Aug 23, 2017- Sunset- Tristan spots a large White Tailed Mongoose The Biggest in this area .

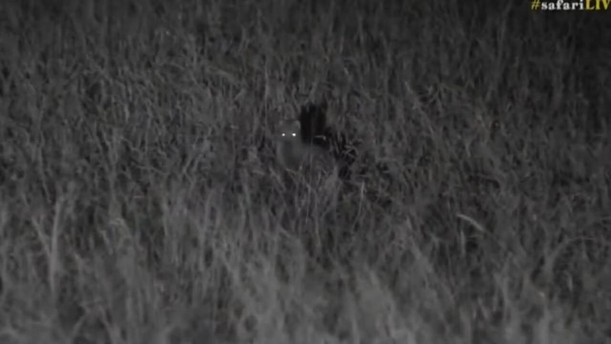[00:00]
We have. We found our resident white-tailed mongoose of quarantine open areas. You can see where it gets its name, white-tailed mongoose. Look at the size of that big, white, fluffy tail.
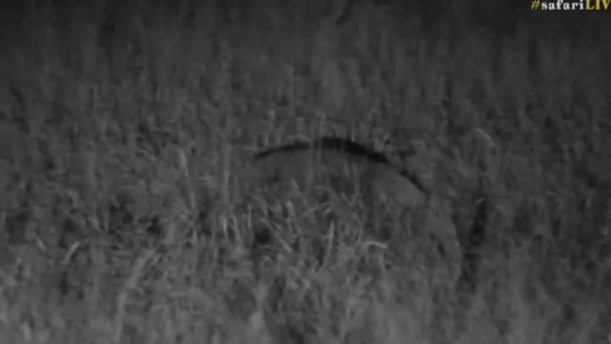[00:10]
And there he goes, trotting off into the thicket. I'll try to see if we can keep up with him. There he goes. So, bouncing away in typical mongoose fashion. I always love how mongoose run. They have this very fast trot as they bounce around. But let's try to get round, because there is a road that it's running towards and we might be able to get a better view of it.
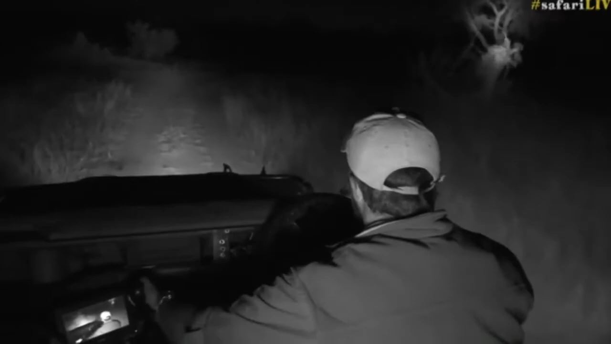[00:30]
But really cool to see. Where did you go? Senza, did you see if he crossed the road or not? Not yet. Where did you go, little mongoose? Now, this is the largest mongoose we see in this particular area. We don't get any that are larger than this. They are as big as they get and generally solitary. Sometimes you will find them in a pair together or even with their offspring.
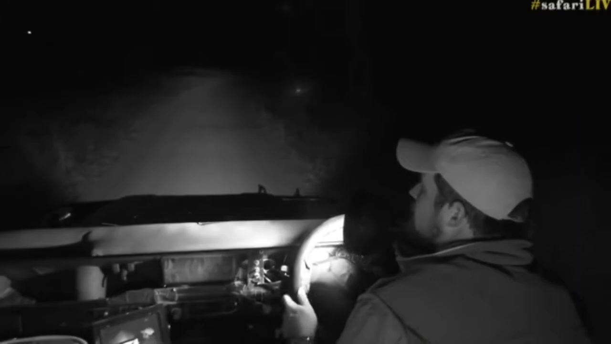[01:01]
So I don't know where it's run to now. Senza says it didn't cross, but I've lost it. Must have gone across the road. Oh, there it is. There it is.
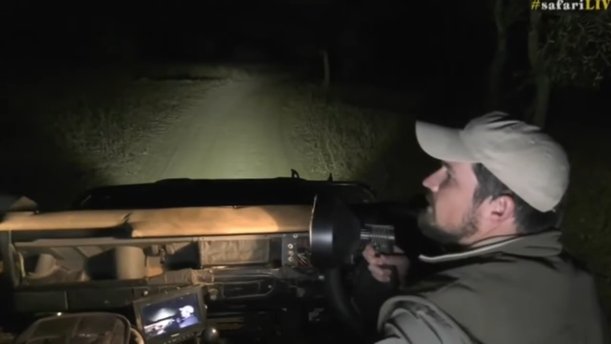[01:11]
So it's running across on the other side. It's covered a lot more ground than I thought. So obviously, with the car starting, it's then moved off.
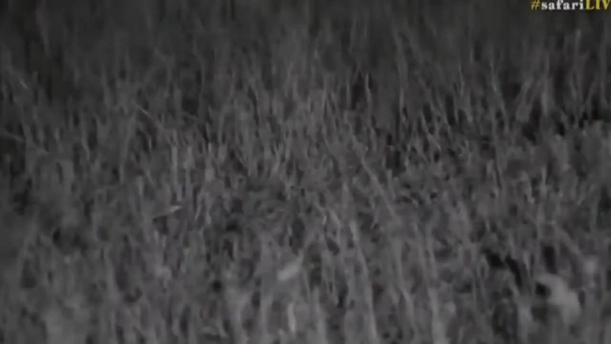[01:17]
And it's just gone behind that mound, Senzo. So let's try to go to the right of it.